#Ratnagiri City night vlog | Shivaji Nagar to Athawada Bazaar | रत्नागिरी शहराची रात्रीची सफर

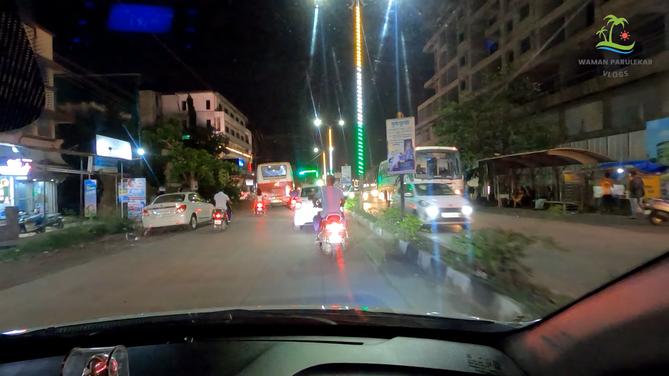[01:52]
आणि खूप बदलला आहे हा भाग. आत्ता आपण मारुती मंदिरच्या स्टॉपच्या अगदी जवळ आहोत आणि सिग्नल मिळेल आपल्याला. अतिशय आधुनिक प्रकारचा सिग्नल यांनी लावला आहे, अलीकडेच लावलं आहे अर्थात.
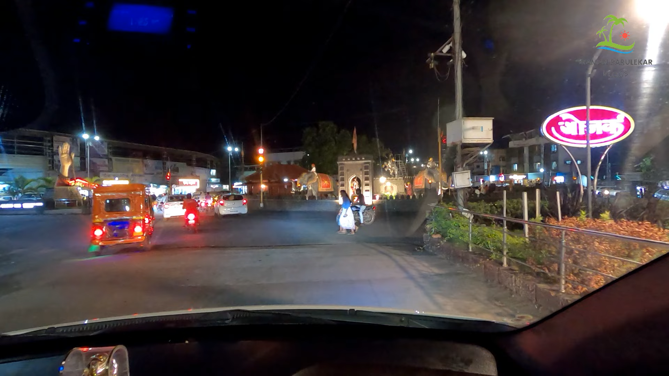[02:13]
पण आज ती परिस्थिती थोडी बदलली आहे. इथे बघतोय आपण सिग्नल आहे काही सेकंद.
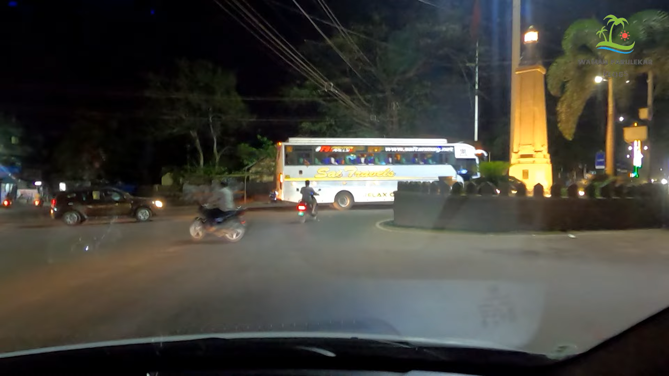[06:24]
गाडीतून उतरून बघितल्यावर तुम्हाला अधिक चांगल्या रीतीने कळेल. आता हे ट्रॅव्हल्स वगैरे यायला लागलेत, हे यातले बरेच ट्रॅव्हल्स जे आहेत ना ते विजयदुर्ग किंवा देवगड या भागातून येतात.
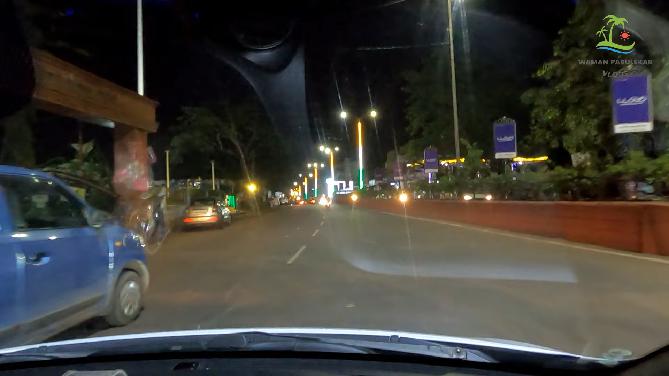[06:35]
सो तिकडूनही ट्रॅफिक असते चालू.
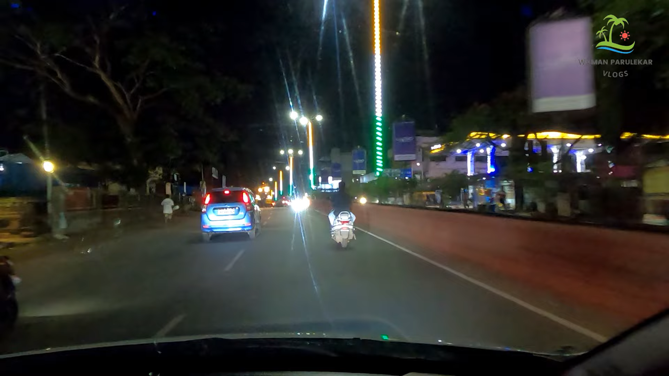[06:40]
आणि बाकी तुम्ही बघाल तर रत्नागिरी ते ट्रॅव्हल आहेत असते पुढे, आपल्याला आठवडा मार्केटमध्ये गेल्यावर कळेल. आता इथे भली मोठी क्रेन आली आहे, त्यासाठी आपल्याला थोडा वेळ द्यावा लागेल.
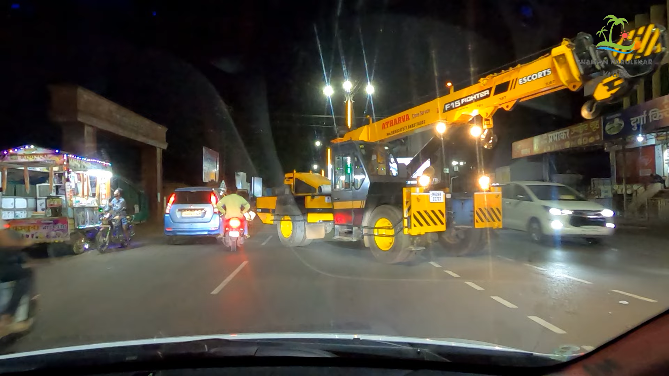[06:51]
इथे क्रोमा पण ओपन झाला आहे,
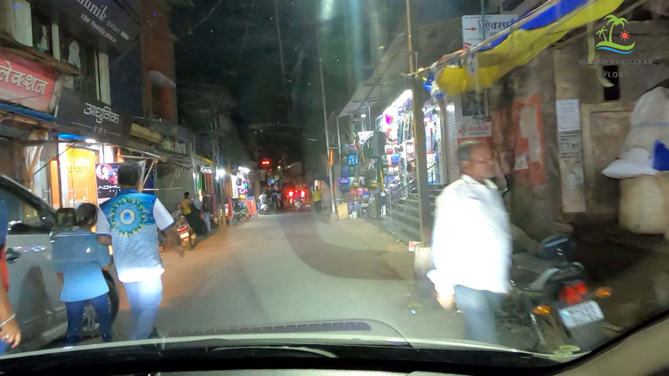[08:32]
पूर्वीचा शहरांमधला आतल्या गलींमधला जो बाजार असायचा ना, जुना बाजार,
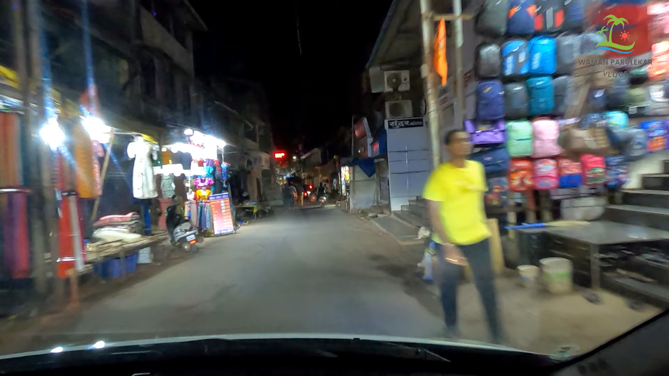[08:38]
तो तुम्हाला इथे दिसेल किंवा वर थोडं वर गेल्यावर उजव्या हाताने वर गल्ली जी आहे तिथे दिसेल.
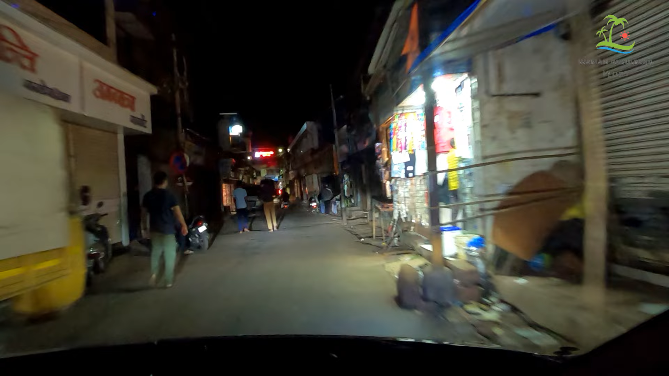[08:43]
हा सगळा जुना बाजार आहे आणि मी मुद्दाम तुम्हाला थोडं आतून घेऊन चाललो आहे की मला ती तो भाग पण दाखवायचा आहे.
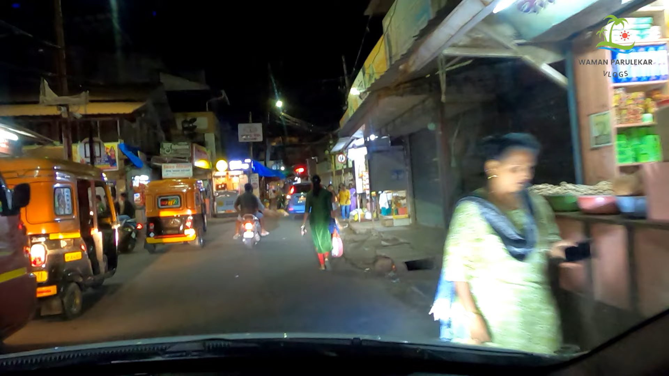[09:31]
आणि इथे थोडंसं ट्रॅफिक आता कमी आहे कारण रात्रीची वेळ आहे, पण तुम्ही सकाळी जर आलात तर मात्र खूप ट्रॅफिक मिळेल तुम्हाला.
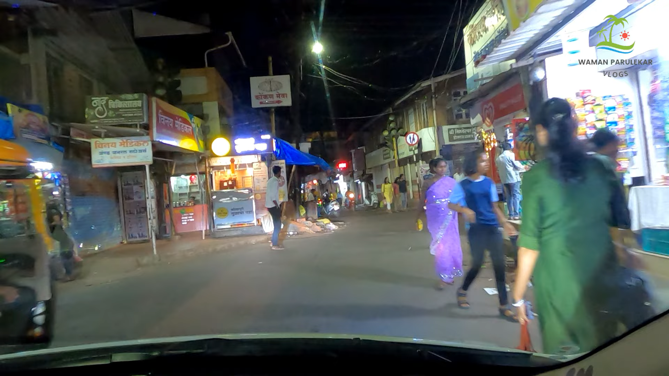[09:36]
टू व्हीलर असेल तर बेस्ट, नसेल तर कुठेतरी चांगल्या ठिकाणी पार्क करा आणि अगदी चालत या बाजारातून फिरा, तुम्हाला सगळं काही विकत घेता येईल.
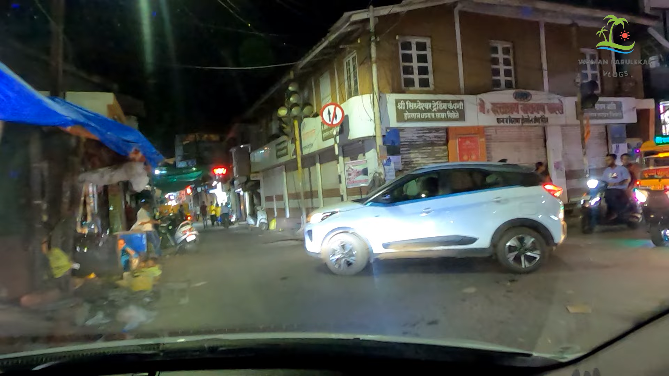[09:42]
आता ही जी गल्ली आहे ही वन वे आहे, लक्षात घ्या.
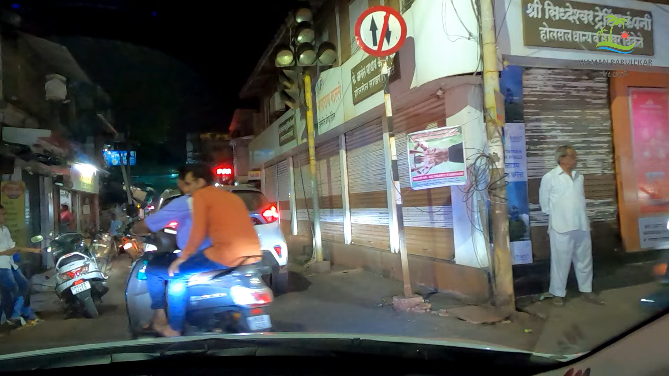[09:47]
आम्ही चाललो ते वन वेने चाललो, समोरून गाड्या यायला बंदी आहे. सो या गल्लीमध्ये थोडं इथे ट्रॅफिक आहे त्यामुळे थोडं थांबलो.
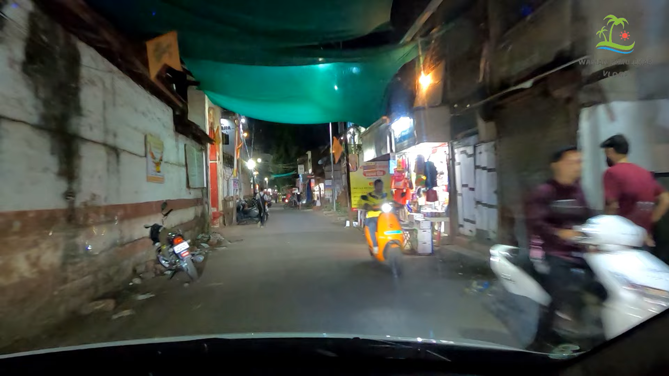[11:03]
त्यामुळे तुम्ही बाहेरून पर्यटक म्हणून जर आलात, तर चांगल्या ठिकाणी आठवडा मार्केटमध्ये वगैरे वर तिथे पार्किंगची सोय आहे, तिथे पार्क करा आणि अगदी चालत इथे मस्तपैकी या.
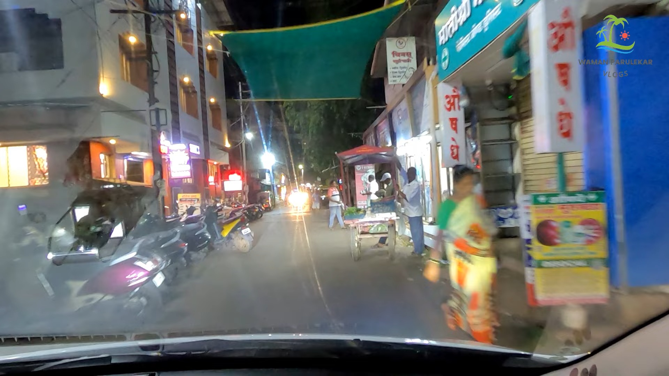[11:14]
ही बघा, ही रस्त्यावरच कशी गाडी लावली आहे.
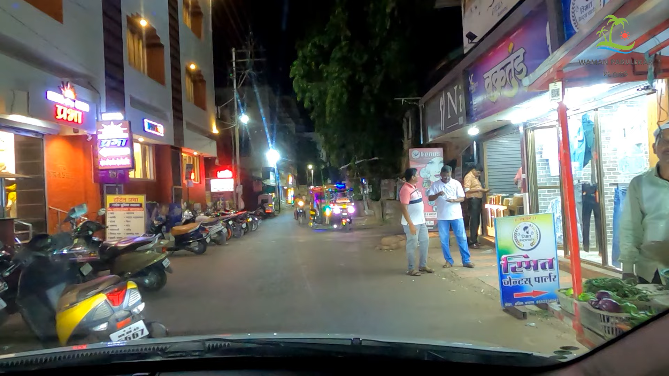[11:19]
काही बाबतीत आमच्याकडे शिस्त नाही आहे, हे मान्य केलं पाहिजे, बट स्टील ठीक आहे. बाकीच्या काही ठिकाणांपेक्षा नक्कीच ठीक आहे. कोकणातलं ट्रॅफिक आणि इथली लोकंसुद्धा मदत करणारी.
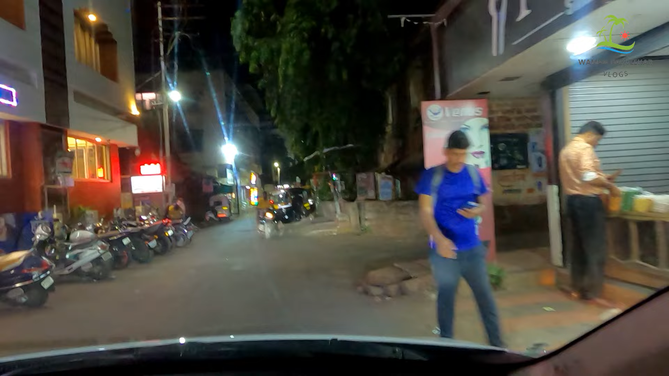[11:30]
आता तुम्ही बघितलं त्या व्यक्तीने किती मदत केली आपल्याला.